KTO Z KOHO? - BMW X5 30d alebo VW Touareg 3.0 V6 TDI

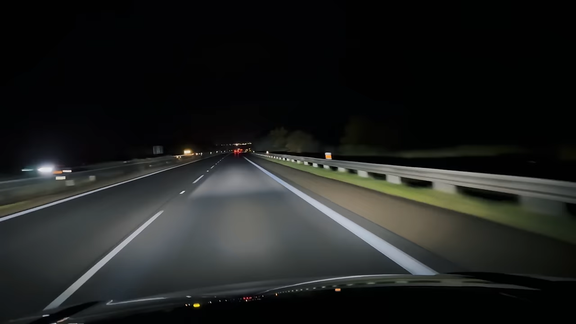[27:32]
prosto to najvyššia úroveň svetiel, prísvedzujú, natáčajú, vyriezajú HD metrixovo, čiže vo veľmi vysokom rozlišení. Veľmi pekný, plynulý, ten svetelný tok.
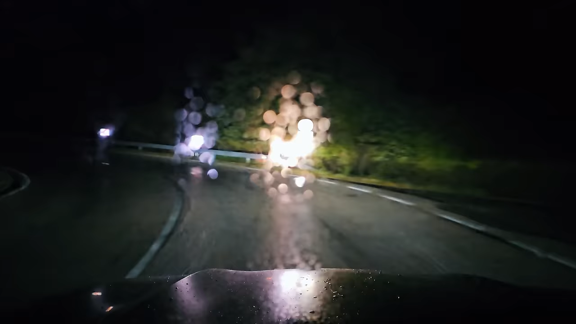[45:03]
Auta oproti neblikajú, neodvrávajú, vodiče neprskajú. Je to jednoducho paráda. Ešte ten rozdiel znova. Toto sú stretávačky. A takto vyzerajú adaptívne diálkové. Auto oproti, vodič nič netušia. Prejde zákrutou a vie ako šofér tohtovalta, takmer s maximálnym možným osvetlením celej plochy pred sebou.
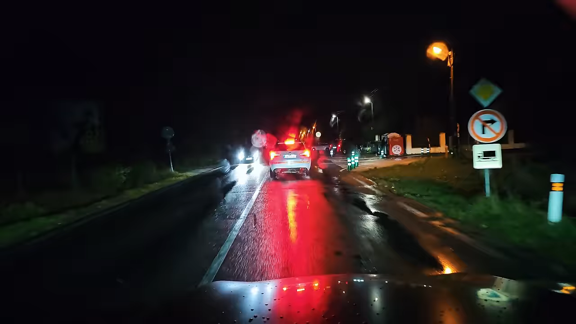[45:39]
Dosť často sa tie svetla nie sú ochotné zaaktivovať, napriek tomu, že za mňa všetky podmienky na to splnené sú. A práve v zhoršené viditeľnosti v takýchto podmienkach tú podporu odsvetil potrebujem ešte viac ako pri krásnej,
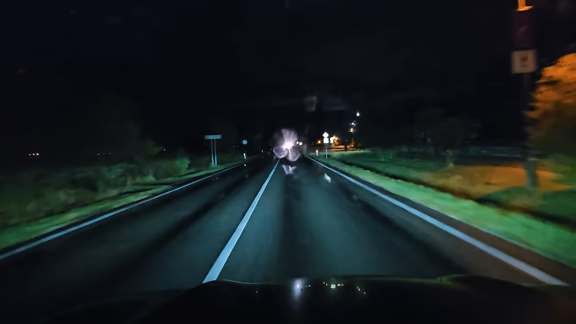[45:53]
letnej, čistej, jasnej noci. Tak ako napríklad teraz, kedy predo mnou nič nie je, tak to by to vyzeralo s diálkovými svetlami, keď ich zapne manuálne. Ale ja ich jednoducho v adaptívnom móde momentálne pre mňa neznáme dôvody nemám k dispozícii. A dosť ma to irituje pravdu povedec.